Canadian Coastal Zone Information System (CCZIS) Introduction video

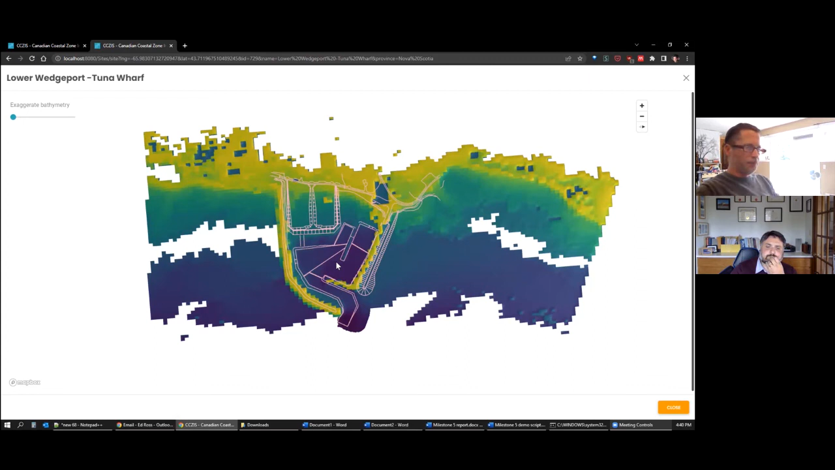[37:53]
Color coded. The symmetry depth layer. Yellow being shallow. And darker blue. Being deep. And it's. It's all actually in. 3d as well. So if I.
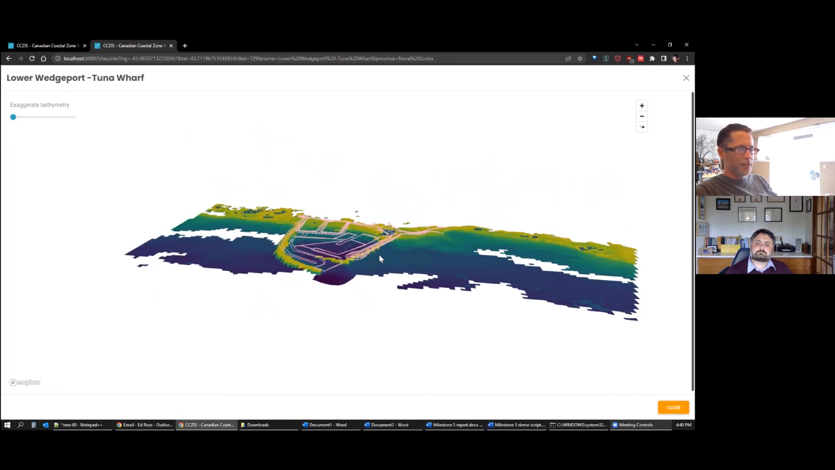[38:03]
Tilt it. You might start to see. Some relief. In the different features here. Like here's that. That breakwater. I can. Twist it around. But the. Aspect. You know. This is all true to scale. So the aspect ratio. Is making it quite difficult to. See the relief. Relief.
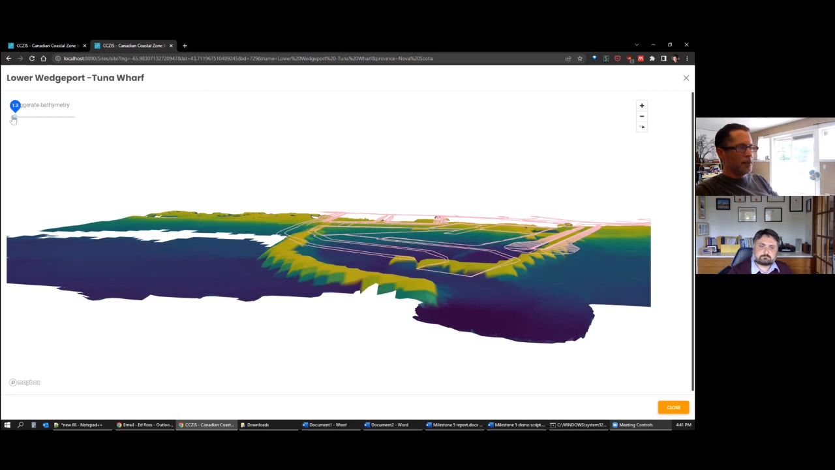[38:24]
So we've added the ability. To just exaggerate. That relief. Artificially. But in order to. To visualize this. This data.
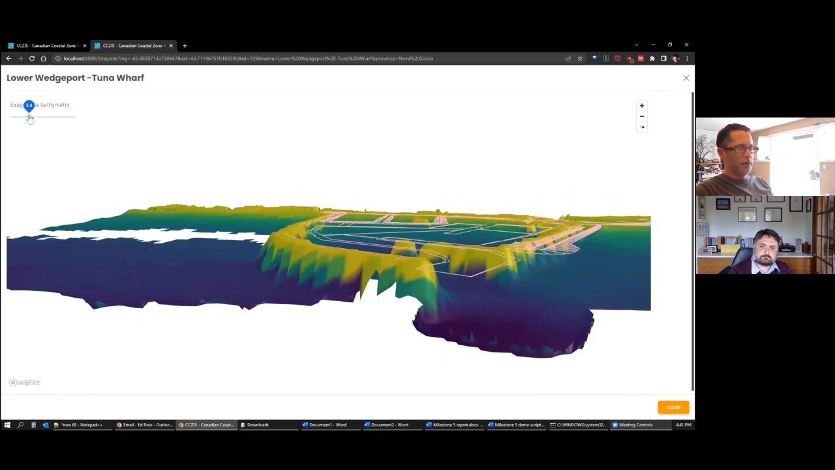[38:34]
Better. So you can. Exaggerate it. To little. Or as much as you'd like. And with that. You might find it easier. To orient yourself around. To this data. And. I think maybe just. Subjectively. Or qualitatively. You can. Make out. That the. Data within the harbor.